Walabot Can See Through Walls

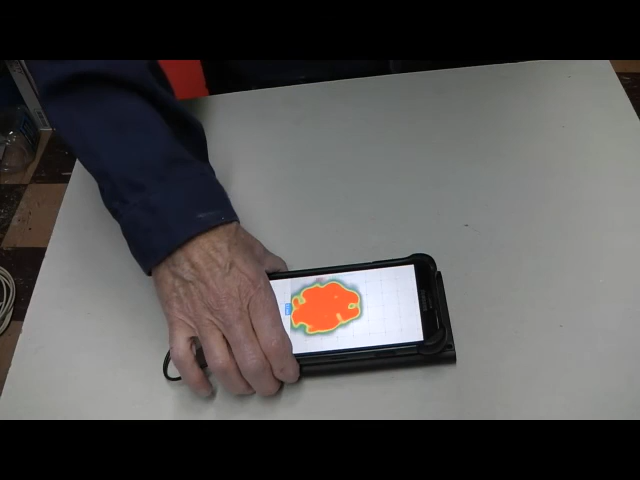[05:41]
And you can see that it says that there. And we're going to take that out. The pipe out.
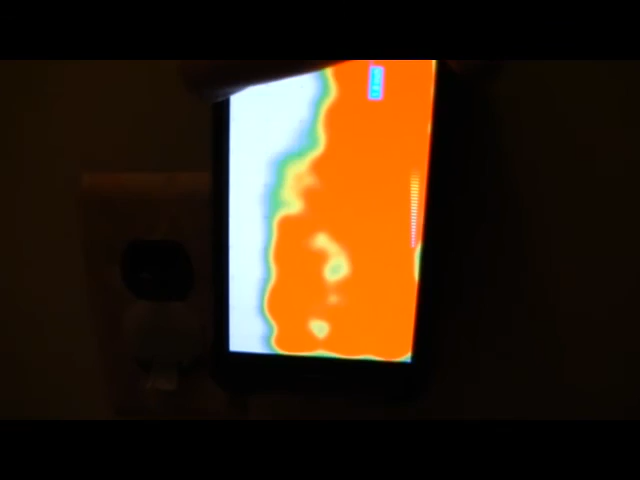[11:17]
On a wall. By an electrical outlet. I'm in. Raw data. You'll notice.
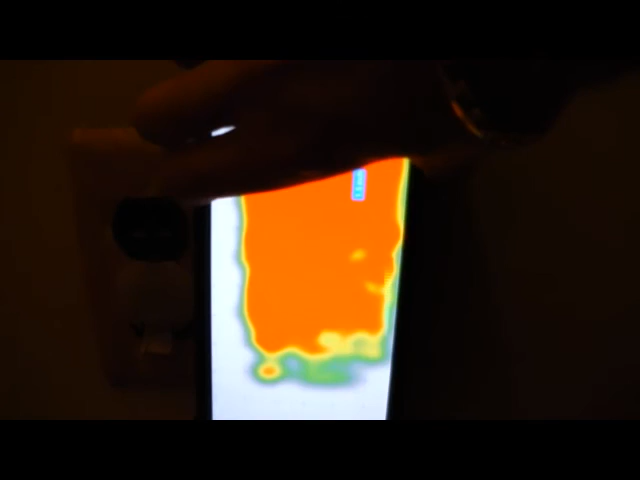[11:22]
What I'm actually picking up. Right now. Is the stud.
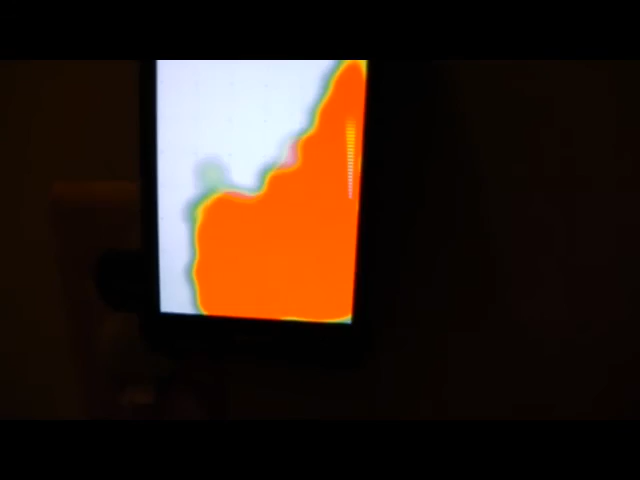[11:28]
The electrical box is connected to and I can follow it up and the electrical wire would be running along with it
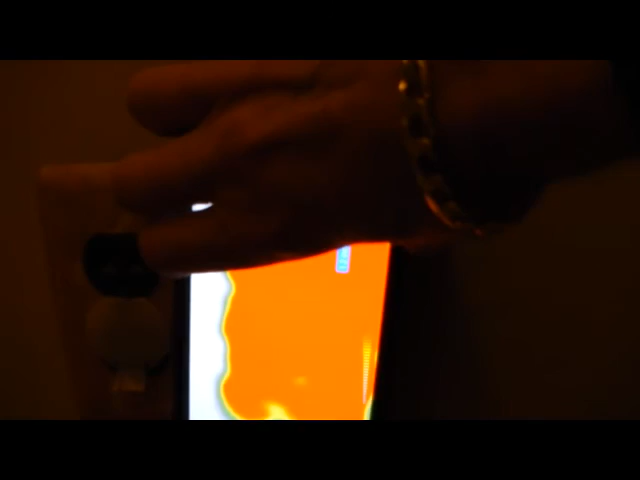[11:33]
As I said one of the problems is I just know that is a bad area to actually cut into the wall